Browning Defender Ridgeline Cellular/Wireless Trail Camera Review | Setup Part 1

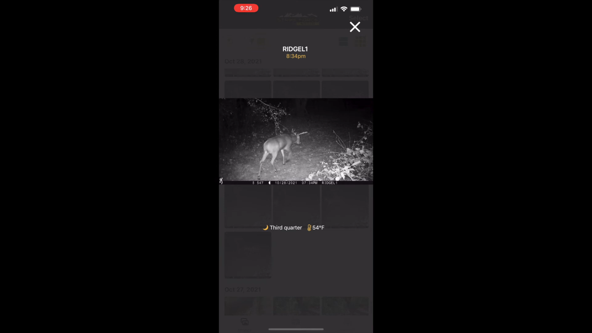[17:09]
another little guy here hitting a scrape you see he's rubbing his head on a licking branch